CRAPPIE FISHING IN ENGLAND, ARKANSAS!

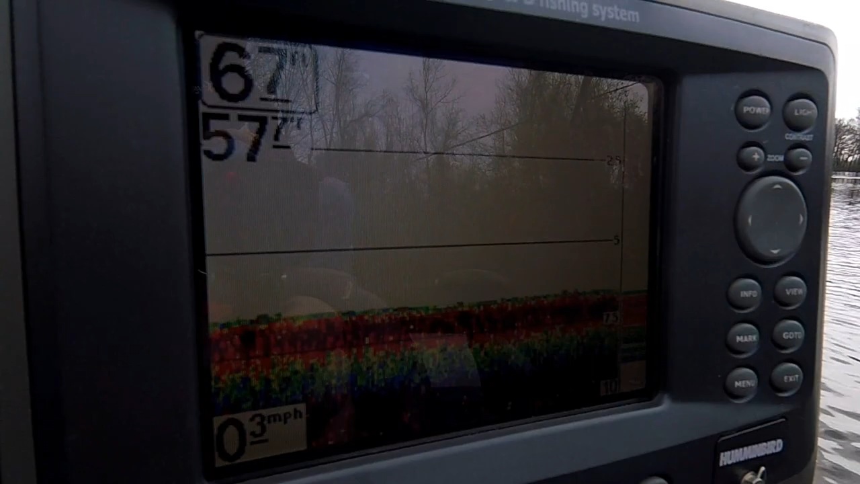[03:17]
On screen: speed 0.3 mph
and a half feet and nothing is showing on this graph I could get a raft